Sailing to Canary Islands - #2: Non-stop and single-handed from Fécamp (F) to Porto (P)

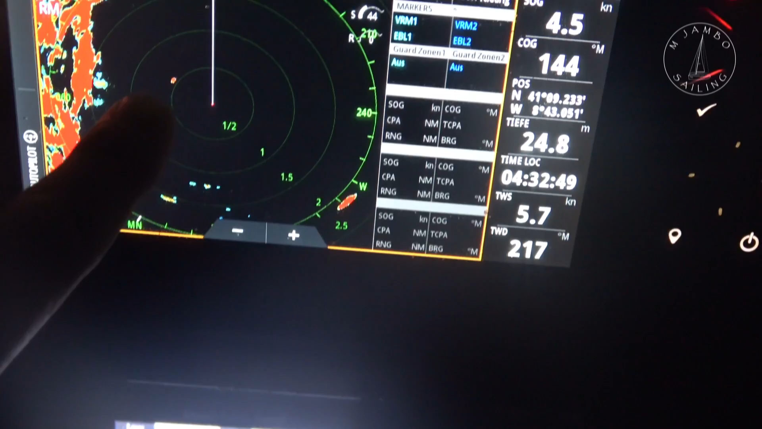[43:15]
That's this fishing vessel at port side.
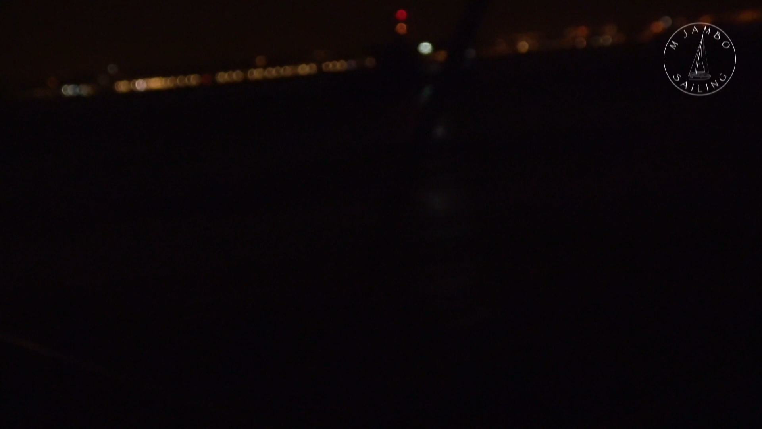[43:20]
So quite good visible. It's helpful.
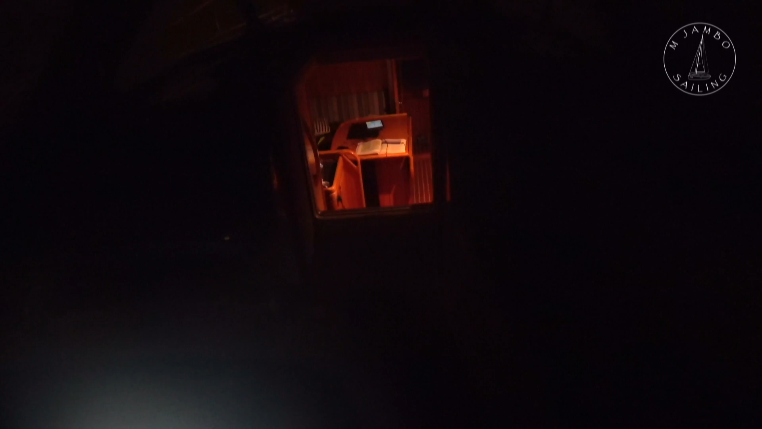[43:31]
So also took up the iPad and mirrored
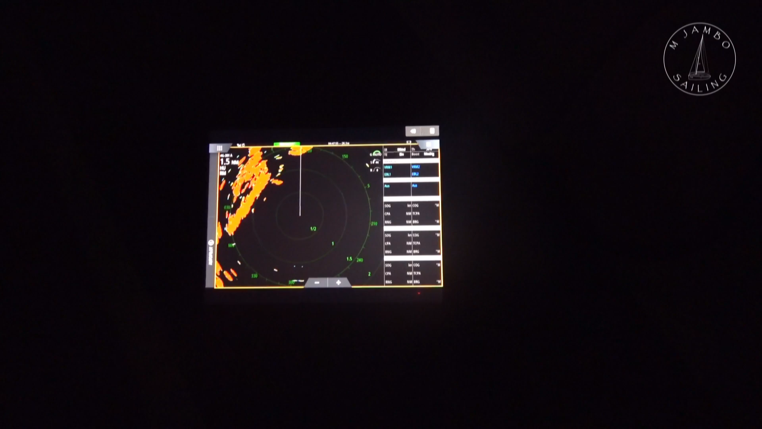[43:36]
chart plotter downstairs and put the radar picture on.